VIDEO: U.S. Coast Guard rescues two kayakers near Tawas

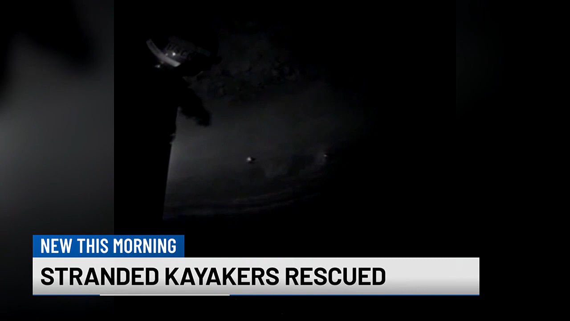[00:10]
Two kayakers near Tawas did not come back to shore, so a helicopter crew was launched to conduct a shoreline search of Charity Island. The crew discovered the pair were stranded. They picked up the kayakers who were later treated.